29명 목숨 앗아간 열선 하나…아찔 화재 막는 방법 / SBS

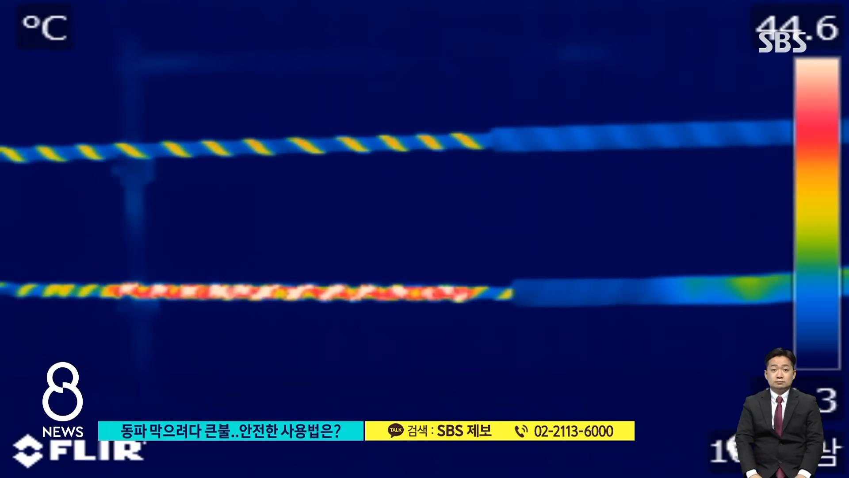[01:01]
촘촘히 겹쳐서 설치한 열선이 빨갛게 달아오르는 게 열화상 카메라에 잡힙니다.